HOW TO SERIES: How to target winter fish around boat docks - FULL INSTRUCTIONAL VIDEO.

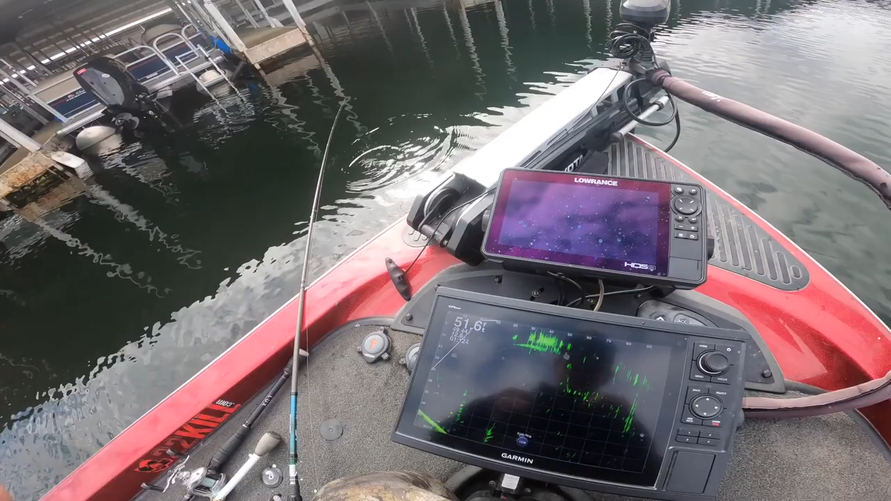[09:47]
look at all these fish under here underneath this dock that's what
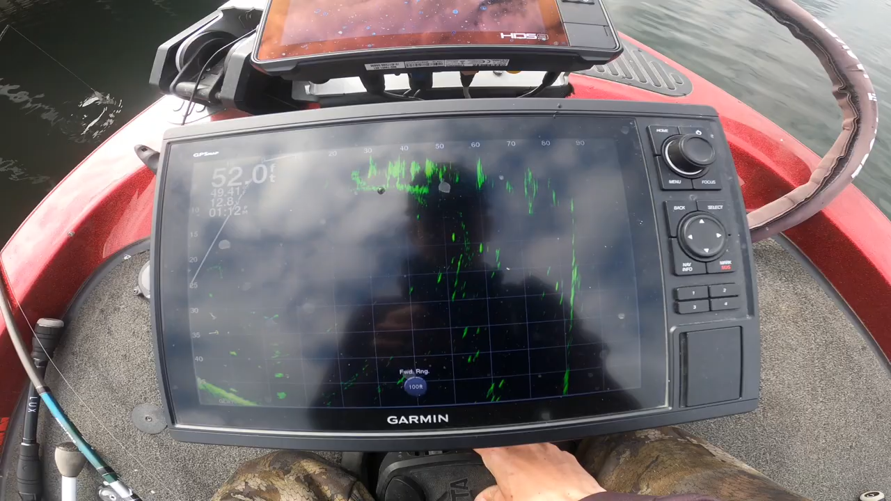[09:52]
we're looking for so with this spoon we're just keeping that spoon and then fish just doing this with it right there all right see if we can catch one
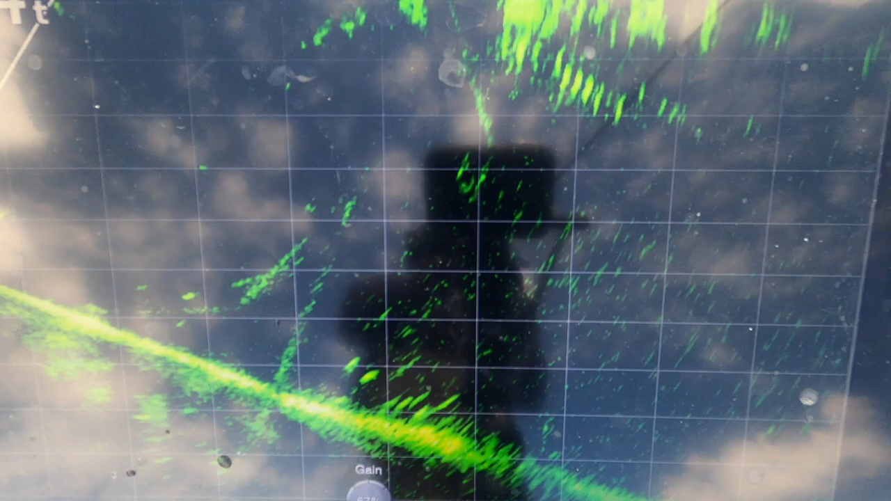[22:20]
I can see him coming up on LiveScope